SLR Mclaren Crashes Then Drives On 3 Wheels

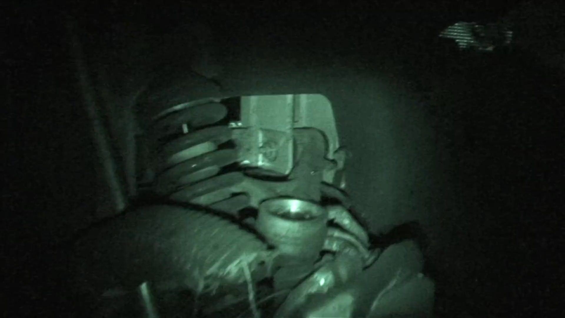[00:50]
That's a spindle right there. Let me give you a quick parts count.
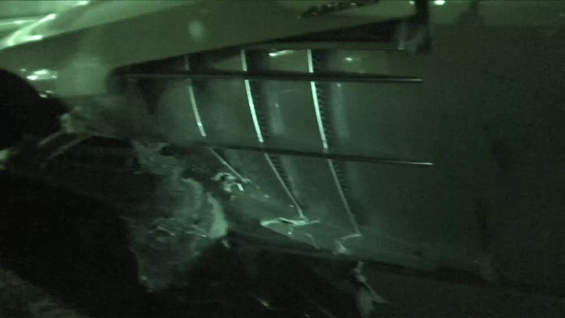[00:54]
I don't know how much this thing is, the quarter panel here.
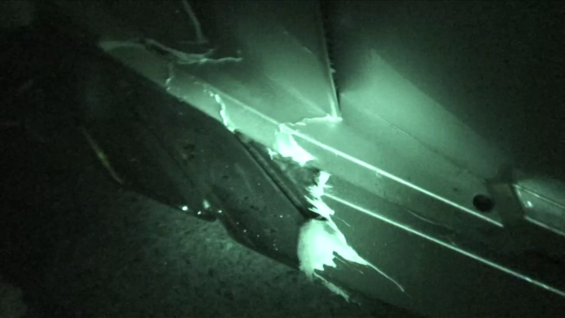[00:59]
But I can tell you the hood is $75,000, and anyone can look that up.
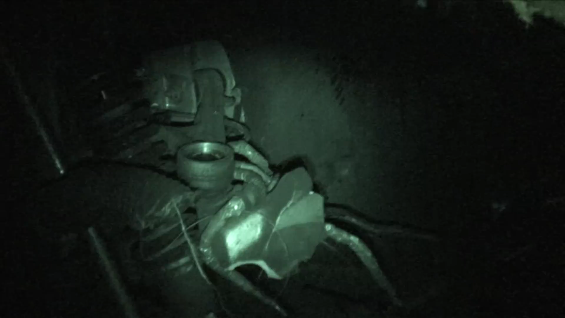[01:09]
Carbon ceramic rotors from Mercedes-Benz are $25,000 per wheel.
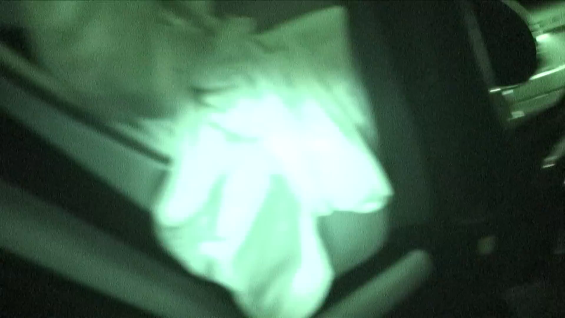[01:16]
The side airbag went off. I'm sure that's expensive.